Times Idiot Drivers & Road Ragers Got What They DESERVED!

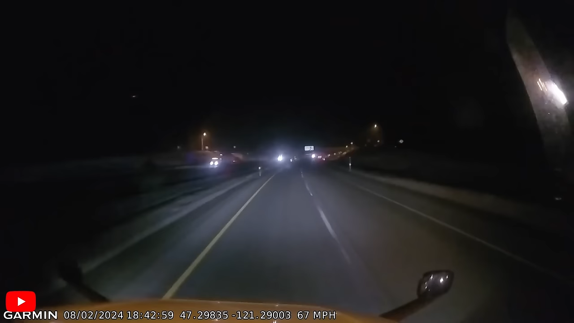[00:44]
Brake checking on an interstate is the worst thing you can do to prove yourself as a threat to humankind. This bozo does it in spectacular fashion. Let's go.
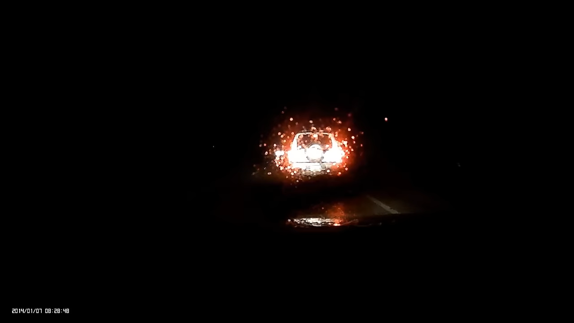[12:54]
Apparently, they were slingshotting themselves previously to almost collide with the back of the car.
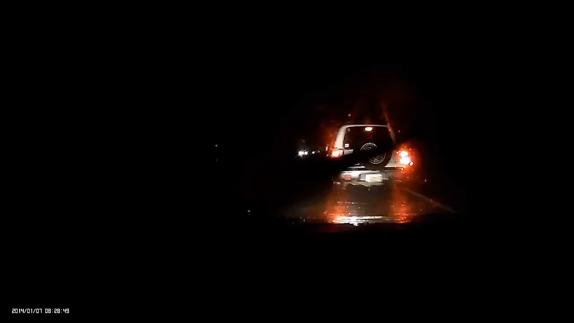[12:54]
And now we have them sliding like a lunatic at the front.
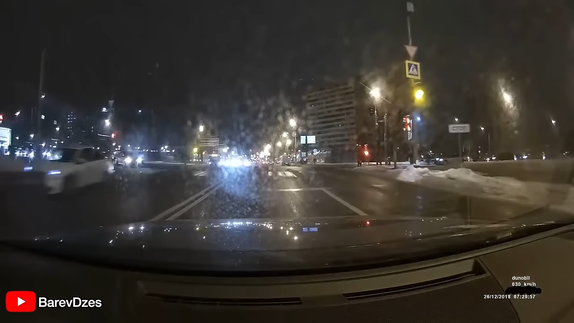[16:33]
We're going to start with a jolly two-brain-celled fellow thinking they're getting away easy by crossing a red light. Little do they know.
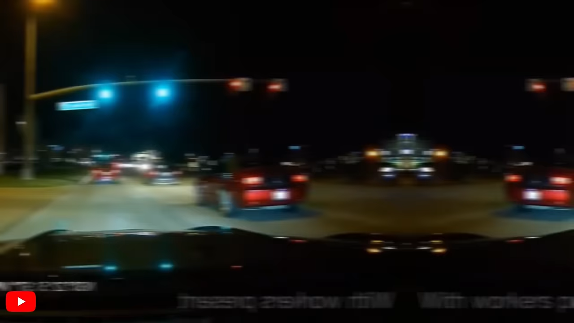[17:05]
Poor fellow Mustang driver. Well, horror after what happens to them.
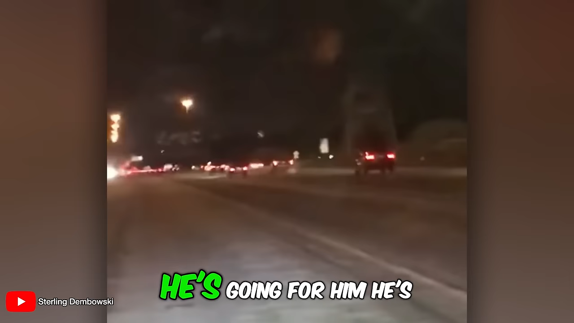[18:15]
per hour road and getting oh-so-rightly chased for it.
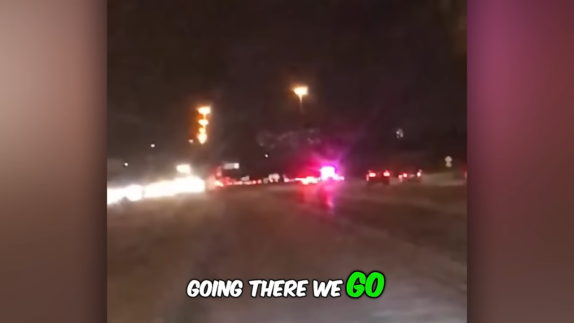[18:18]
Traffic stop number one and number two now.
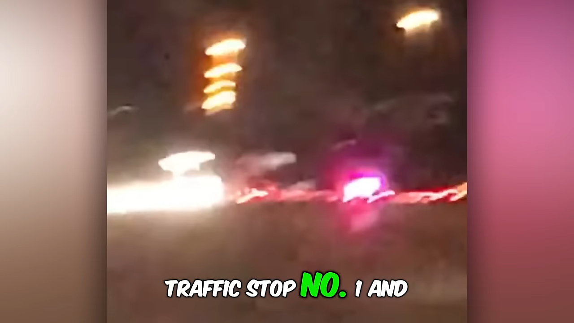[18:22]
Look at that.
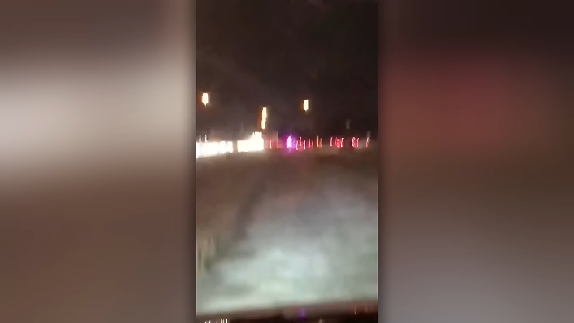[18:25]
There we go. That's what I like.
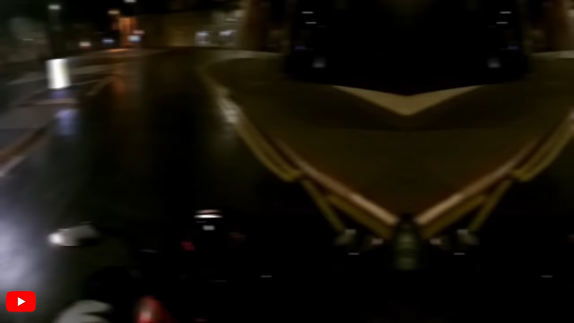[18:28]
Tailgating a bike or on an icy road is going to get you in trouble sooner than you think.